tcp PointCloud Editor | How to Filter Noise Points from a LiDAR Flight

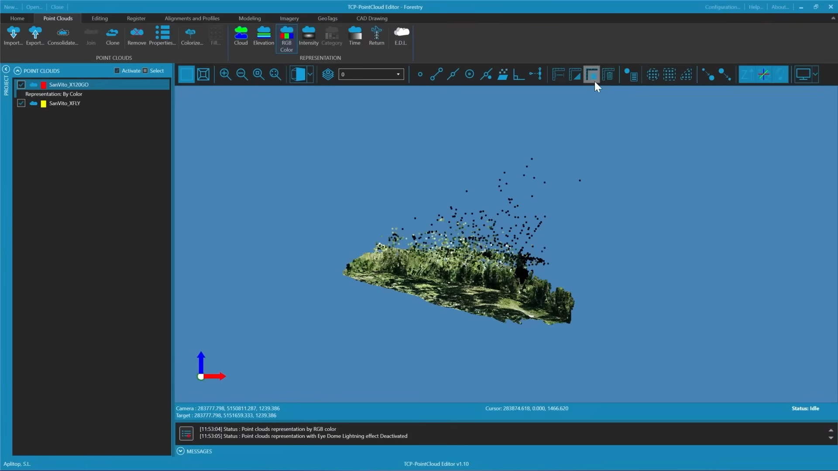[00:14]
We'll start by addressing the areas with high noise.
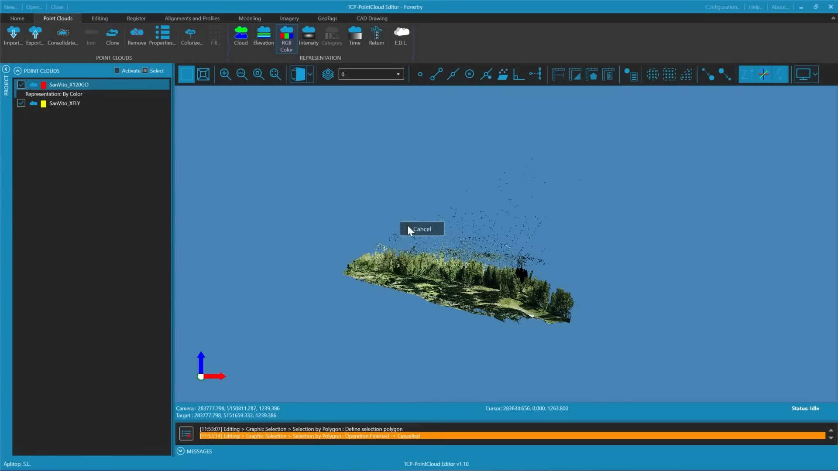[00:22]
First we will zoom in closer and graphically select the noisy points. We need to be careful not to include the points at the bottom as we want to maintain the quality of the good data. Once we have made our selection we can delete it.
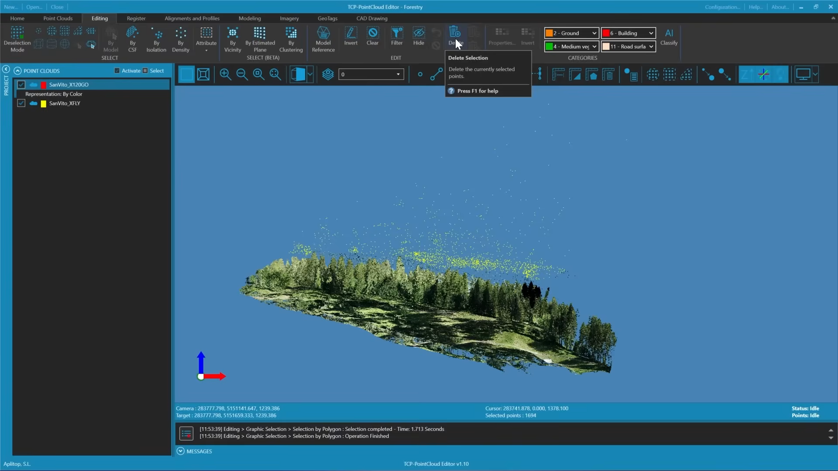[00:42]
Next we'll focus on the return information. Since we are interested in the terrain we know that the intermediate returns
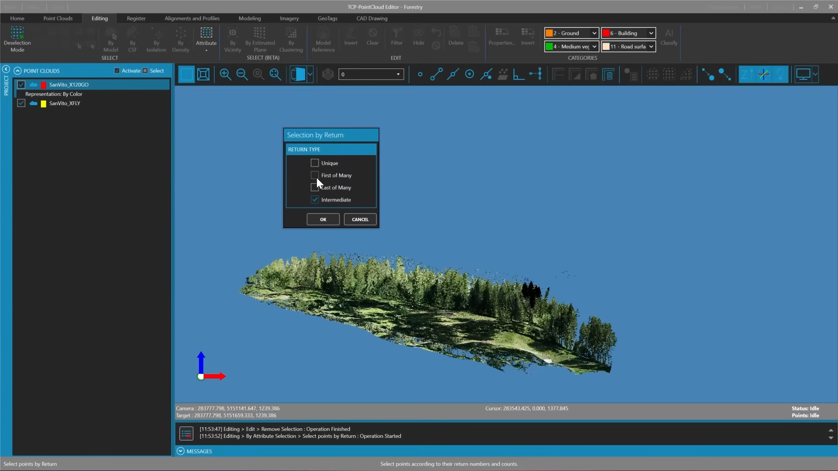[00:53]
and the first returns are not ground points so they should not be included in our terrain data.
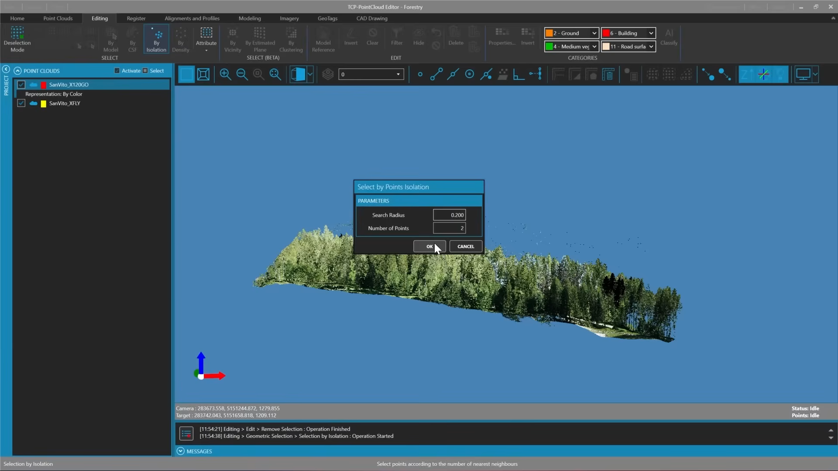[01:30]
we'll select all points that within a radius of 0.2 meters do not have at least two neighboring points. We will categorize these as isolated points or
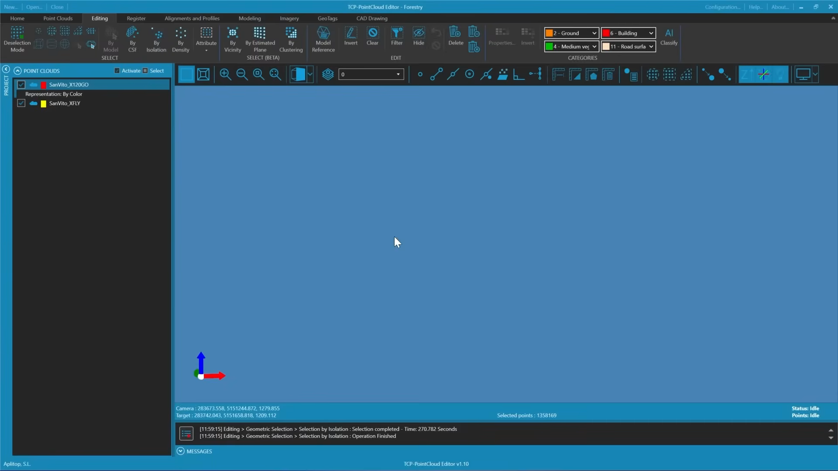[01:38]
noise points and remove them from our data set.
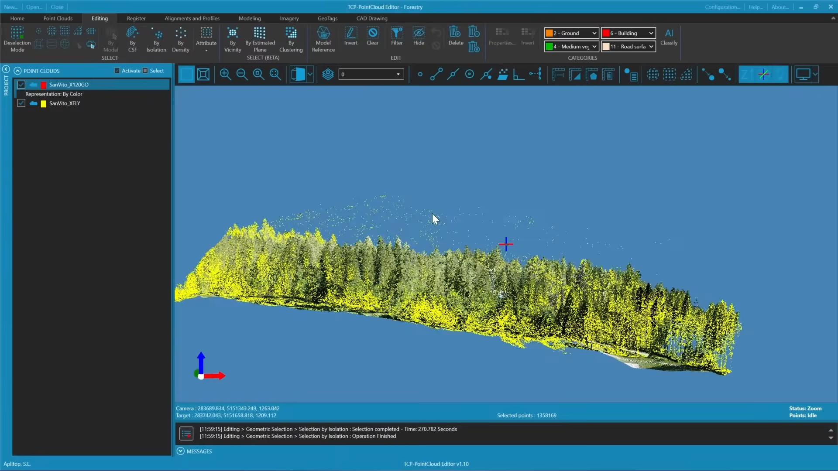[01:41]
We may notice that at the edges where
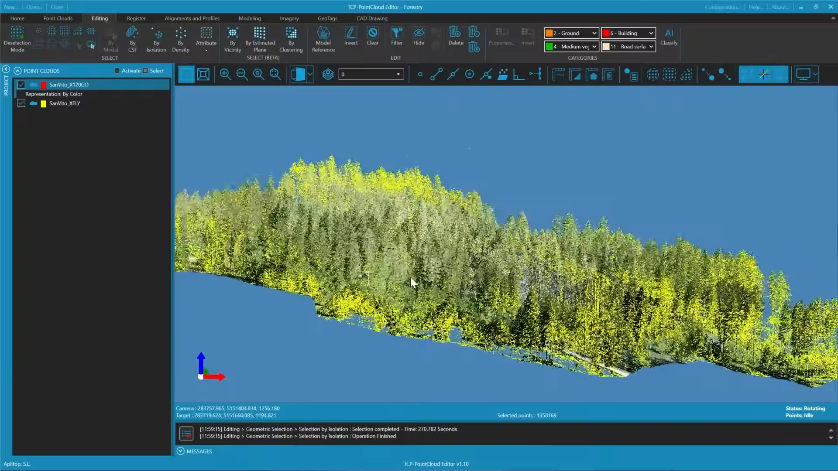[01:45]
there is less density we will identify quite a few points.
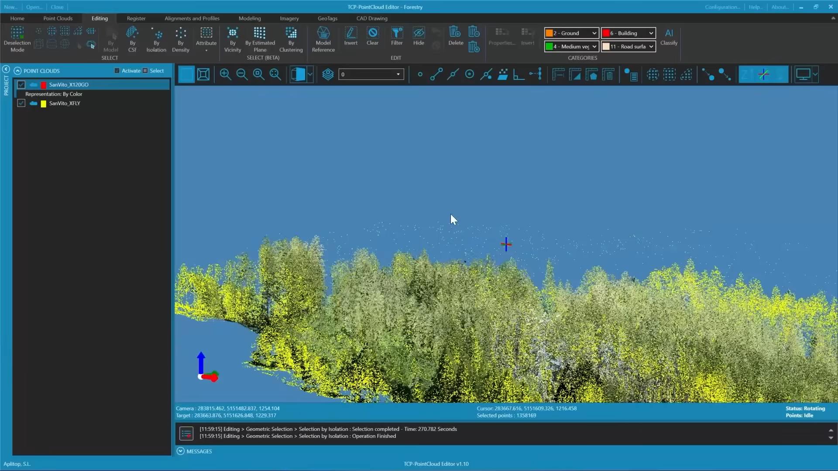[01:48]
Additionally among the vegetation of the trees there may also be isolated noise points.
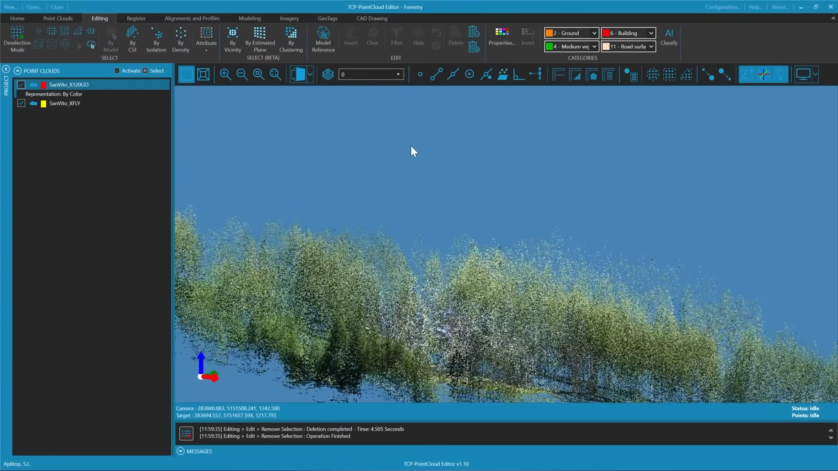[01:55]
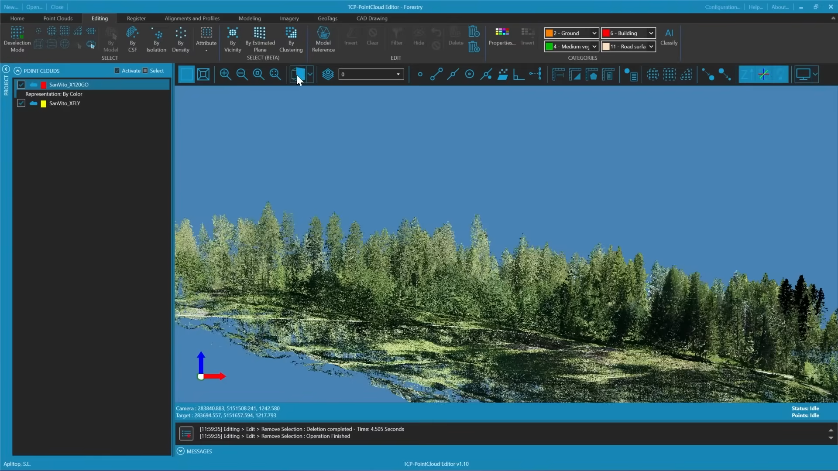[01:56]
For our purposes which is to extract the terrain we can safely delete these points.
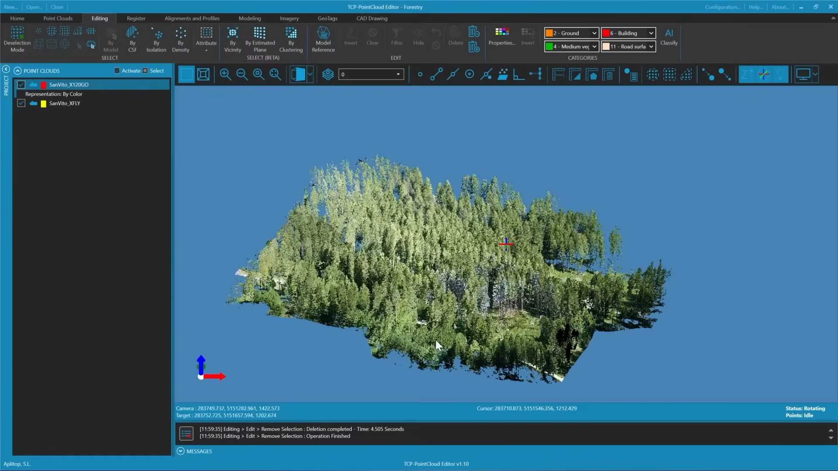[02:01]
Now that we've cleaned up the noise we are ready to extract the terrain data.